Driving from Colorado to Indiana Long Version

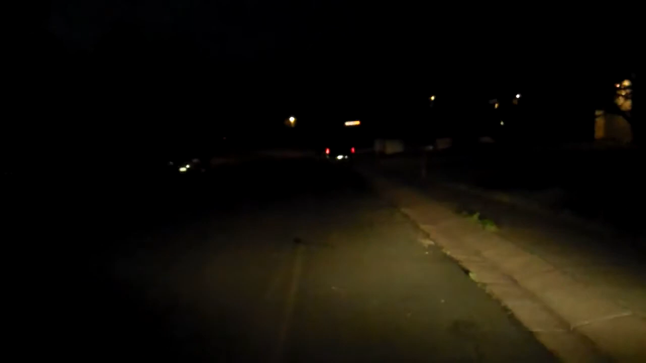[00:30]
Of course, I'm not gonna hold on to this the whole time, but just a little bit of snippets here and there to let you know how we're doing. Okay, here we are on Constitution, driving east, and we're going to be driving east for quite a while.